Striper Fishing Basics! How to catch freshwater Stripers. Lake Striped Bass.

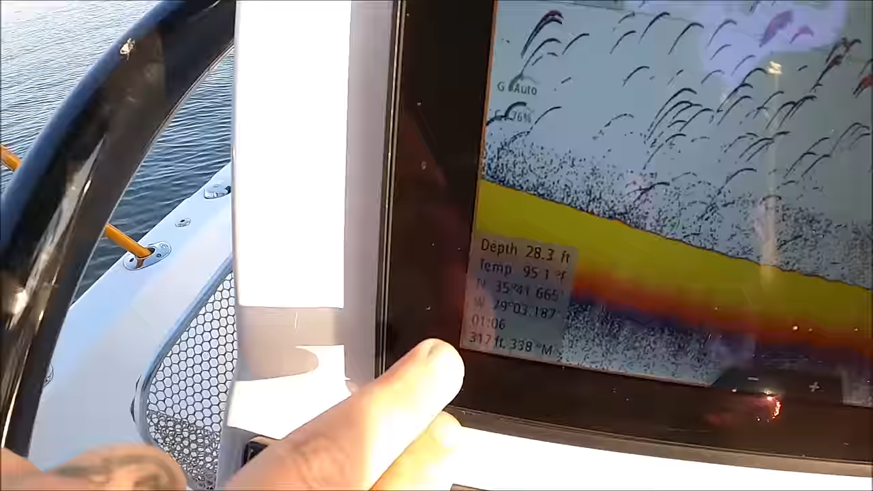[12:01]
On screen: depth 28.3 ft
in the bottom left 312 foot it gives you an idea of how far away from you are if you want to put a waypoint on that just go ahead and do your check waypoint
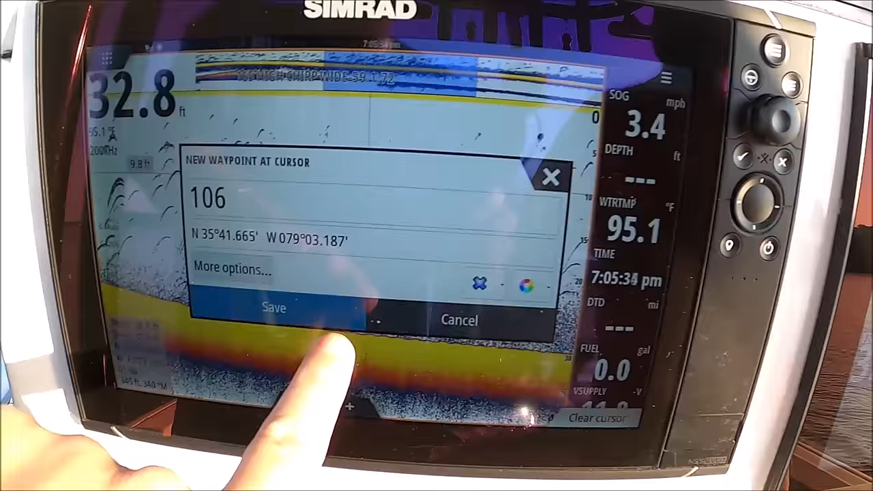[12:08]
On screen: depth 32.8 ft, water 95.1°F, speed 3.4 mph
and now we go to our chart you're going
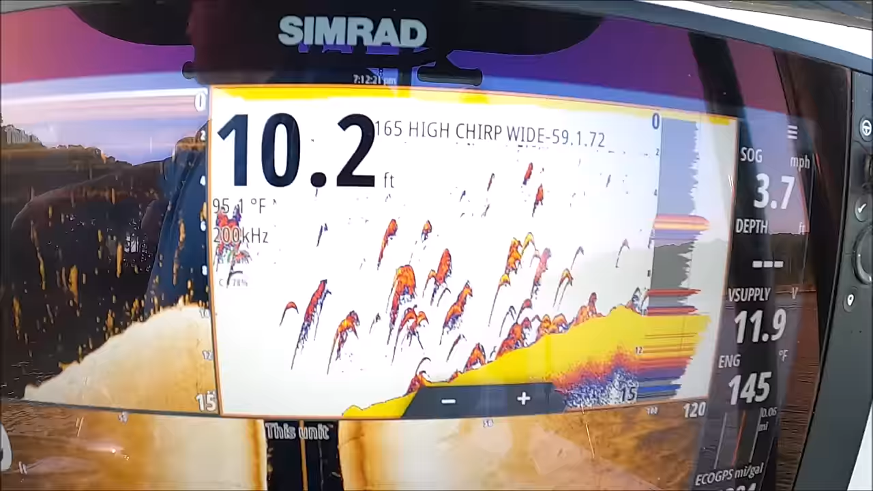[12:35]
On screen: depth 10.2 ft, water 95.1°F, speed 3.7 mph
we need to anchor up look at that steve
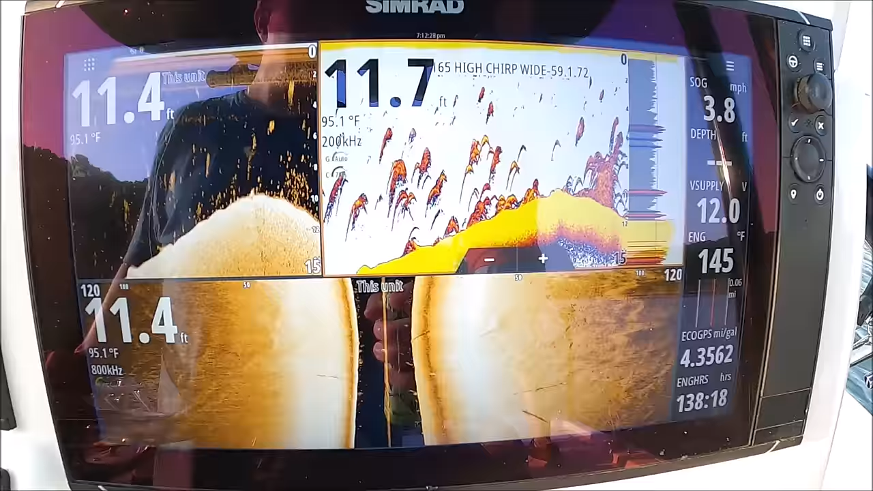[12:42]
On screen: water 95.1°F
holy cow
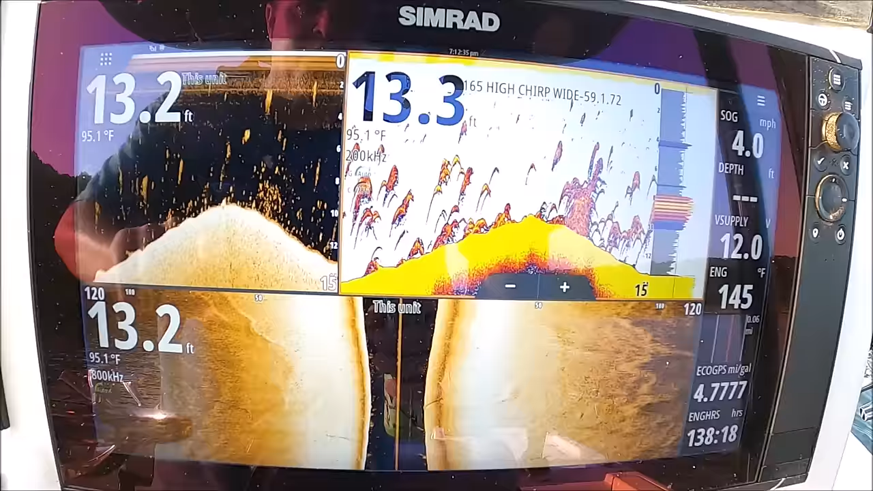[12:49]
On screen: water 95.1°F, speed 4.0 mph
i need to set a waypoint on that